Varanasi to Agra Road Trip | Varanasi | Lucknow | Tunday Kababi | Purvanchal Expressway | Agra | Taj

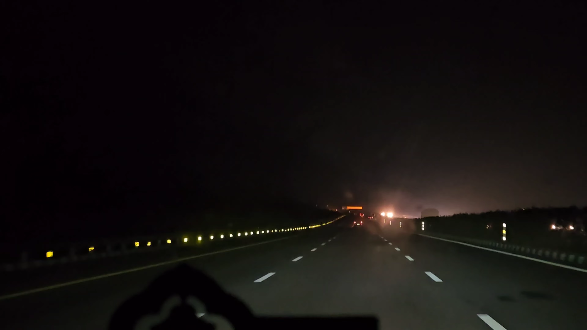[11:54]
It will take roughly around 3 more hours for us to reach Agra.
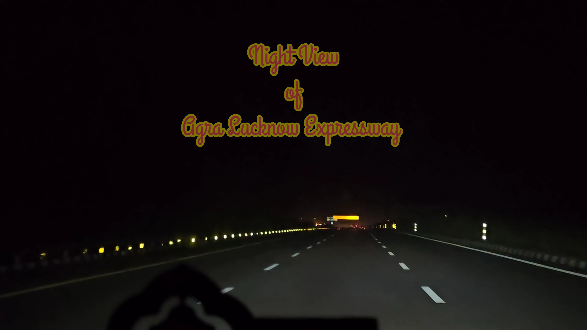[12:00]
I just wanted to do this video at this time just to show you how this expressway looks like in the night time. As you can see, this is a butterly smooth road. Driving on this highway is just a dream for everyone. Just drive carefully, don't overspeed, maintain your lane. Guys, we are at Itawa exit. From this point, the people who wants to go to Itawa,
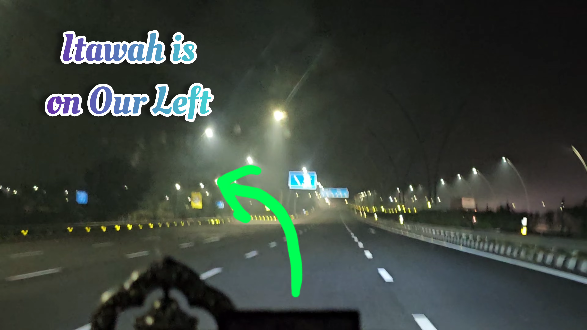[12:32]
they have to take the left exit and they can go to their respective destination in Itawa. And people who are going towards Agra, they can continue straight.
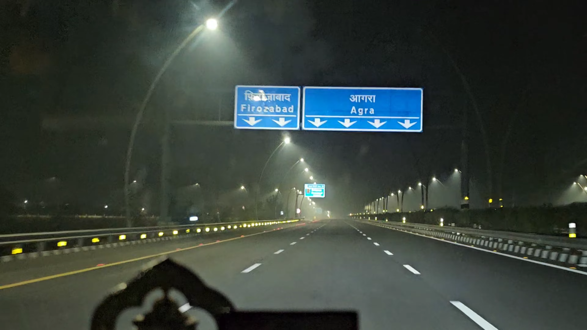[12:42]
Agra is roughly around 80 kilometers and it will take roughly around some 50-55 minutes for us. We are cruising at 95 and this exit is Firozabad exit, last exit was Itawa. So there are two exits in this point. People who wants to come down to Itawa, they have to take the first exit, and people who want to get down to Firozabad, they have to take the second exit.
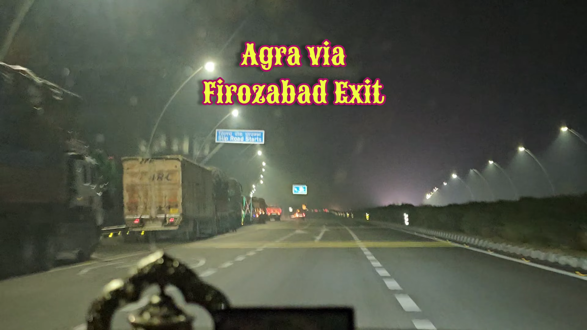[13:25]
So if you are taking left, then you are exiting at Firozabad. If you go for another 25 kilometers, you will get down at Agra. And we might be paying some more tolls, but we can at least save some 15-20 minutes time, which is not bad. And driving on this kind of expressway is much better.
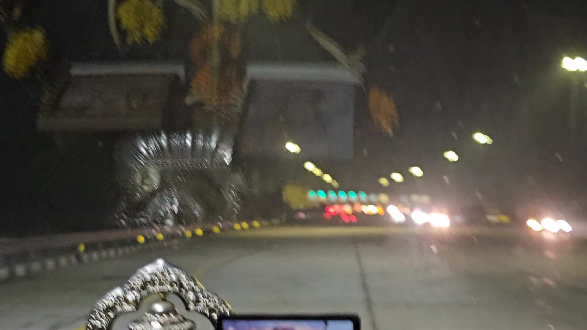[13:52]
Guys, after you cross this Firozabad exit, there is a toll plaza and we have to pass through this toll plaza.
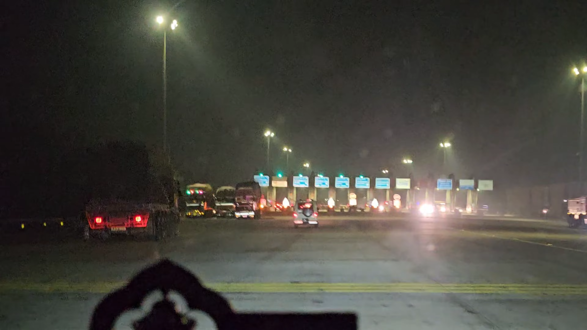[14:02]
So we are taking lane number 10.
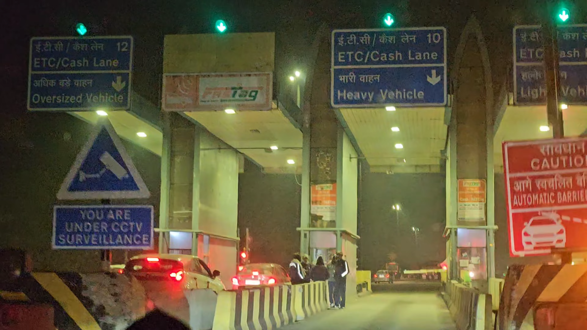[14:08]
We are just around 20-25 minutes away from our destination.
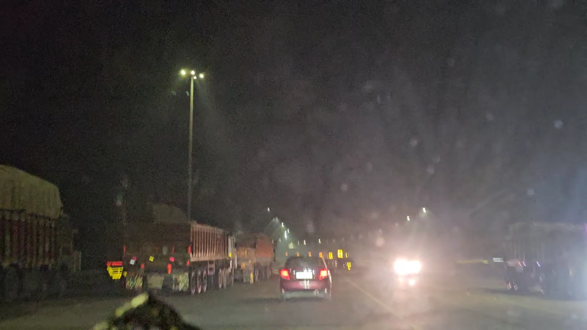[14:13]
We have to still go 18 kilometers on this expressway, and then last 10 kilometers we would be traveling within Agra city.
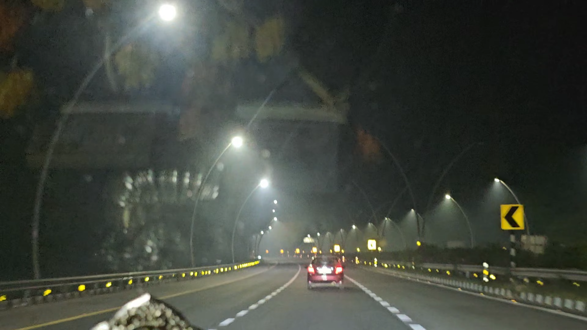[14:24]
We are approaching the exit through which we have to take left. So people who are traveling to Delhi, they would be keeping right, and this expressway would be meeting Yamuna expressway and it will go to Delhi. So guys, this is the place. Just see.
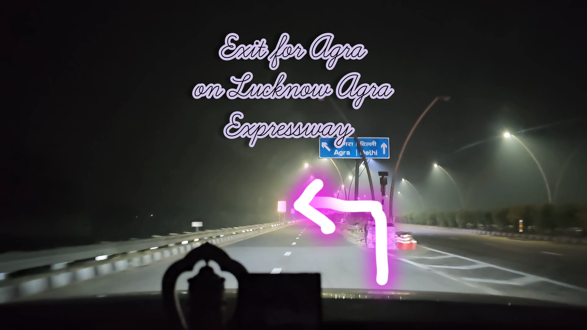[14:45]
So we are keeping left. We are entering Agra city through the inner ring road.
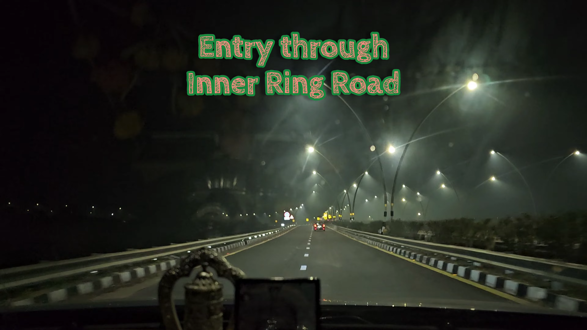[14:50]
We are entering the city of Agra
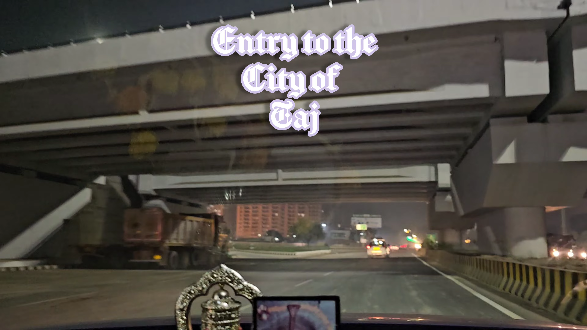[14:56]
We are entering the city of Taj Mahal.
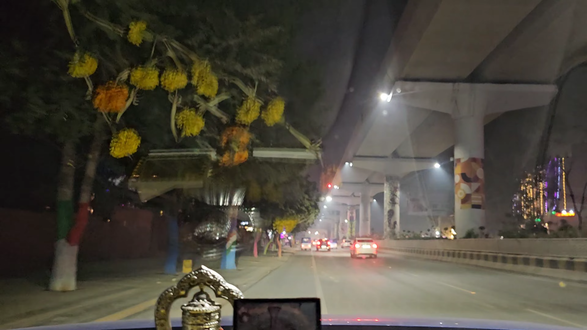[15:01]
Guys, we have finished our trip from Varanasi to Agra. We traveled via Lucknow. We had our lunch over there with some mouth-watering kebab. We covered almost 600 kilometers.
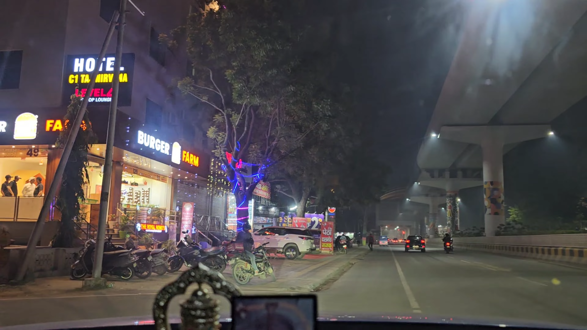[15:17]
Here we reach our destination for tonight. Guys, we reached Agra.